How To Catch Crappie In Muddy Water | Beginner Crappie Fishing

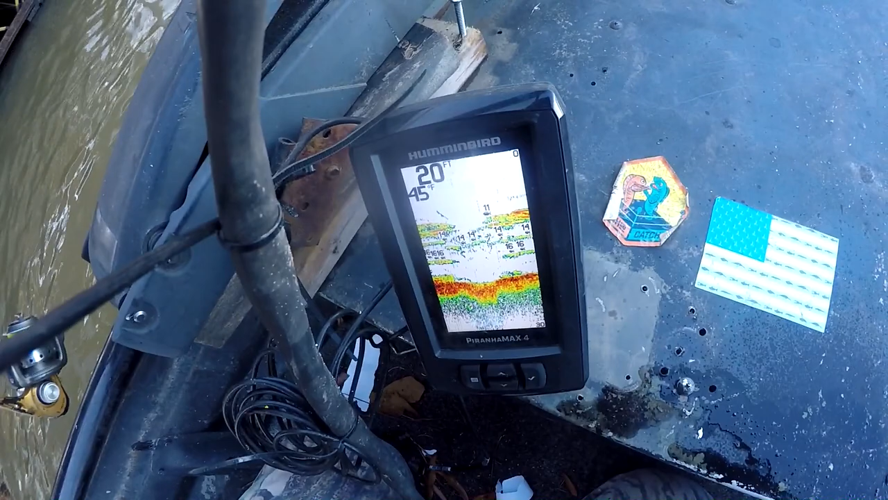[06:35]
See that 16 to 11 foot right there. So I'm targeting about 10 foot.